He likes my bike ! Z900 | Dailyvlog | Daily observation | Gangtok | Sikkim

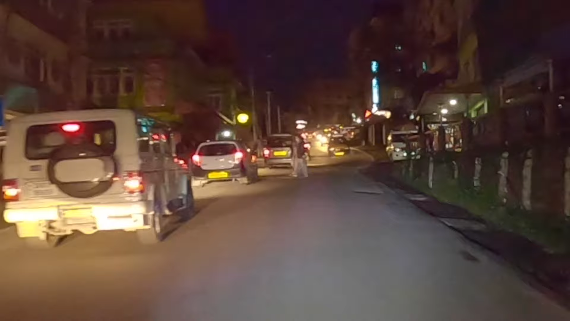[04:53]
Babu, bhai, aaj bhi kyu ho raha hai ye sab? Traffic jam. Aaj Saturday. Arey baba, bahut thand hai, bhai, thand.
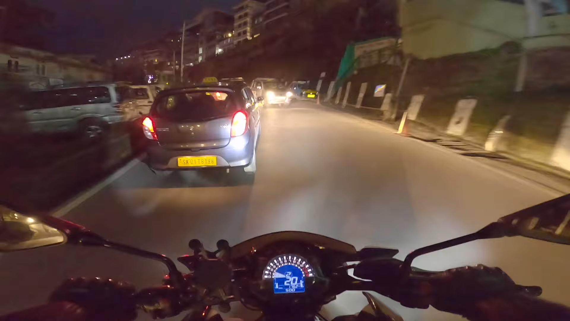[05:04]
Thunder. Thunder, thunder, cool, cool.
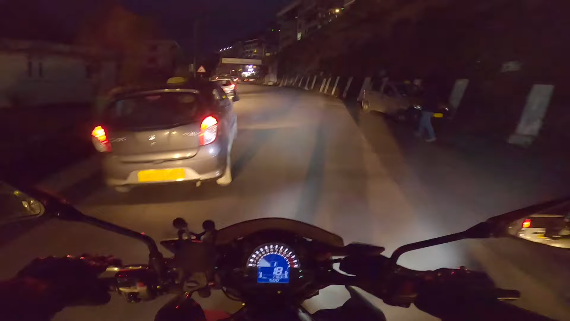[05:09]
Whoa, what is that? Something is hanging from the taxi. Are you sure? I could not inform him because gari aa raha hai, gari upar se. Bhai, bahut thand hai yahan pe bhai. Bahut thand. Oh, upar jaate hue aur thand badh raha hai. Pura freezer hai yahan to. Pura.
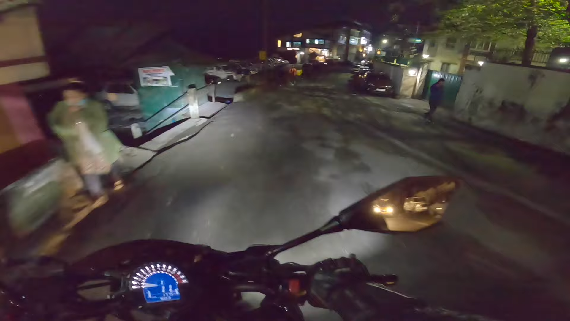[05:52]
No, this is not the one. I thought this was the one. मुझे लगा यही गाड़ी है लेकिन ये गाड़ी तो नहीं है भाई. पता नहीं कहाँ चला गया वो गाड़ी.
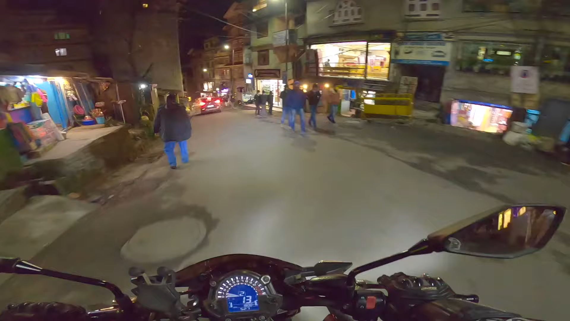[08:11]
This road is called Kazi Road. Sorry, Tibet Road. Kazi Road is just above this road.
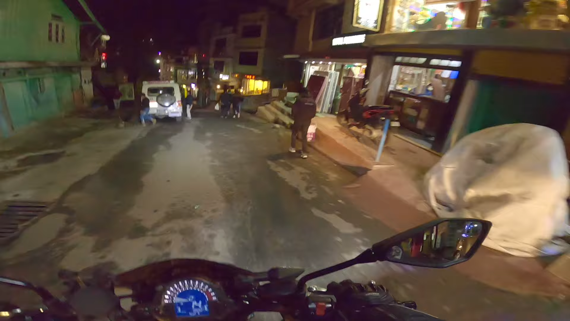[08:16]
So I'm here. Oh, this road goes towards Kazi Road.
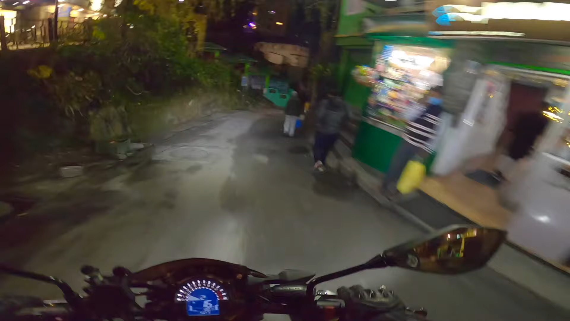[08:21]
This is the way to MG Marg, if you guys don't know. So yahan se hum chalte hai, start hota hai MG Marg. So that's that goes towards tourism. And this goes towards Nam Nam Road. Pretty good.